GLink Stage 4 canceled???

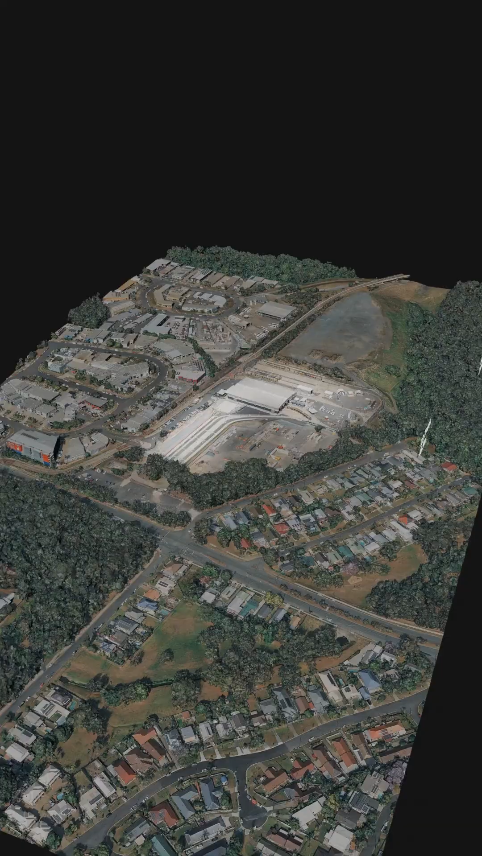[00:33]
Again the trams are way more compact.
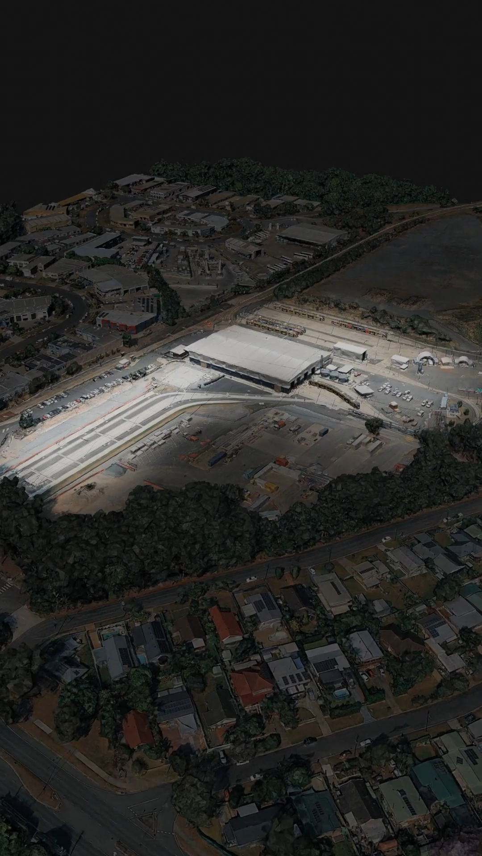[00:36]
Look at this tram depot. Fits 23 trams equal to almost 50 buses but this huge metro depot only holds 60.